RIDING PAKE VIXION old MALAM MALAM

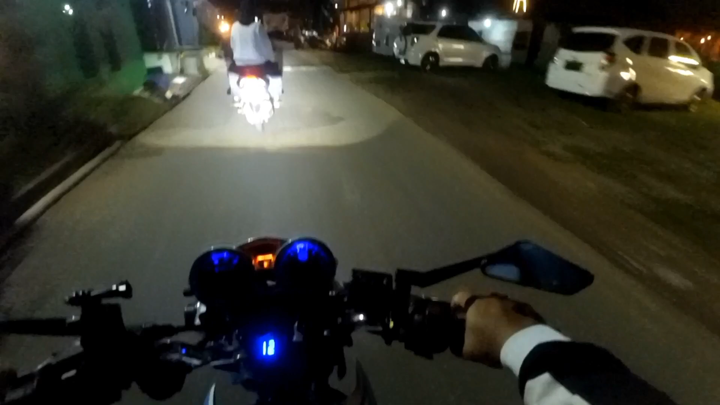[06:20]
Apaan ya, rame amat ya, saung kayaknya ini. Ayam bakar Ibu Sri, yo Bu Sri guys. Oh iya saung guys, warung makan guys. Warmeng kok aku coy. Oh iya depan ya, depan baru belok kanan. Ini ada gapur. Gapur.
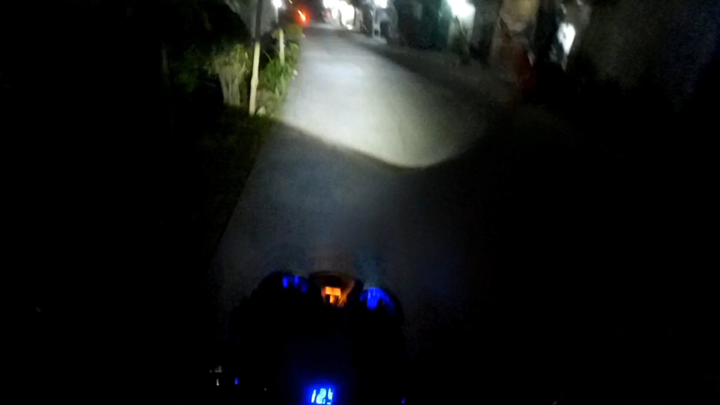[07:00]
Oh lah, lah. Kalau malam tuh beda guys ya, kadang malam siang beda guys, jadi malam agak bingung lah, pokoknya bingung. Ini sepi sini guys ya, gelap, kita gas aja guys ya.
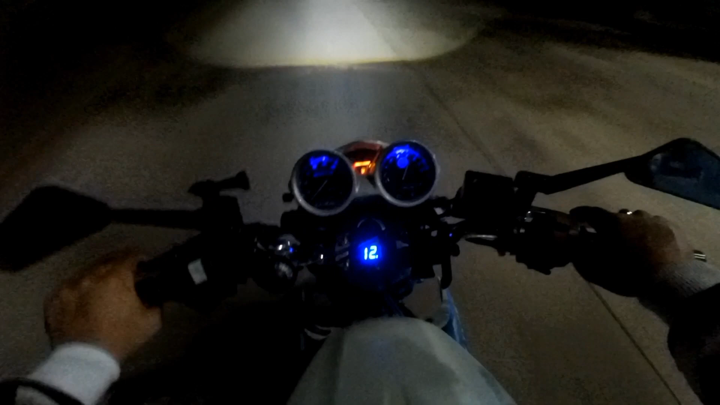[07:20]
Bismillah guys ya. Bolalalalalalalah.
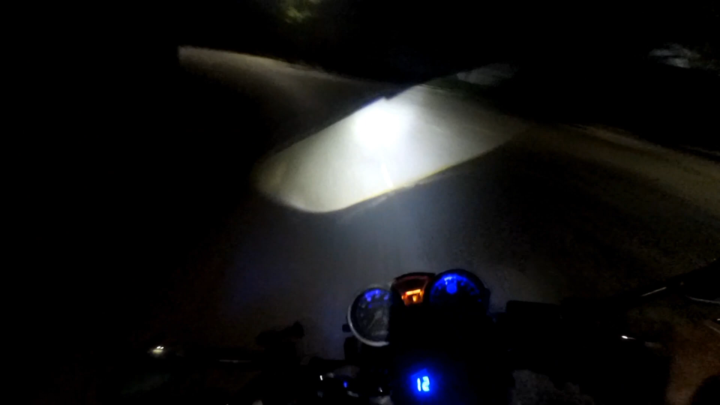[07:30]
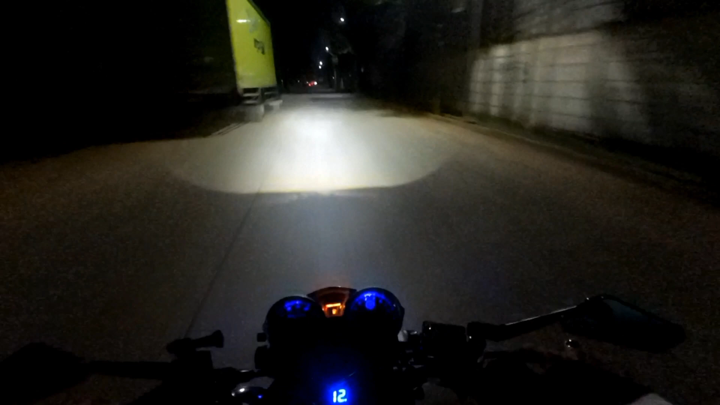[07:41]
Gelap guys ya. Oh itu juga perumahan ya, Tunas Bitung apa itu.
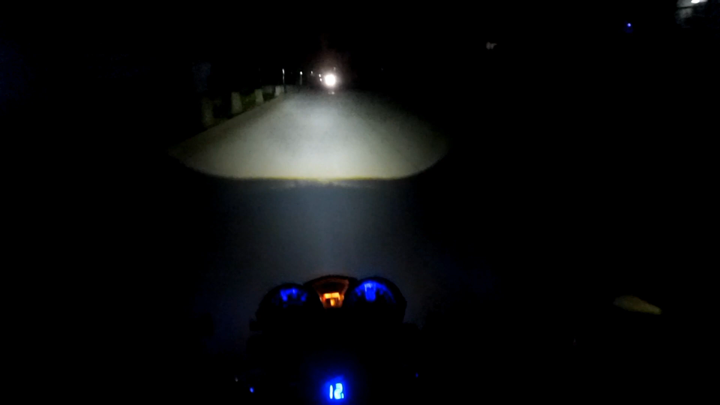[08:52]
Oh sepi guys ya. Mending ini habis maghrib, ini masih ya lumayan ada motor guys. Kalau jam 12 ke atas itu walah mungkin sepi coy. Ini kan ramai sini. Soalnya aku jarang, nggak hampir nggak pernah lewat situ ya, jarang banget ya. Paling pas siang-siang doang kalau mau kemana itu guys.
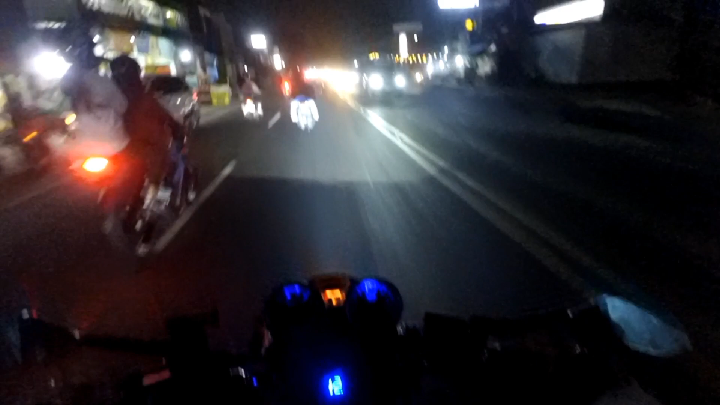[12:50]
Kalian nanya lampu, ini gua pakai bilet guys ya, lumayan terang lah ya,
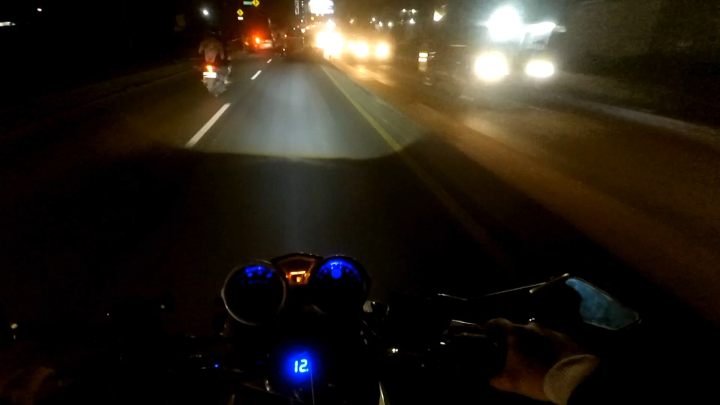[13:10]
enak guys ya, kalau di tempat gelap tuh enak gitu ya, kita lampunya menang sendiri gitu guys.
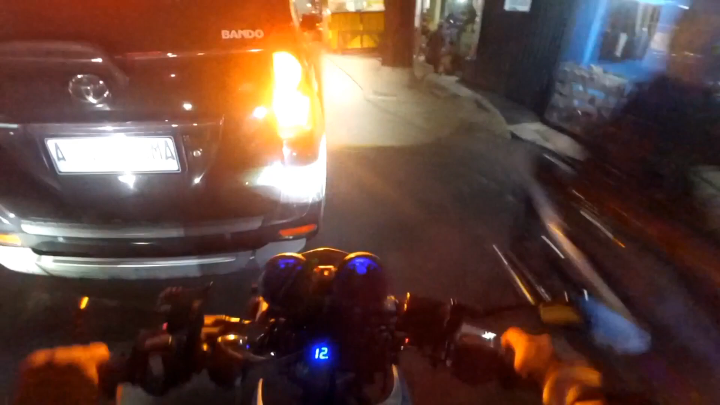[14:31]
Aduh, ada mobil parkir pinggir jalan coy,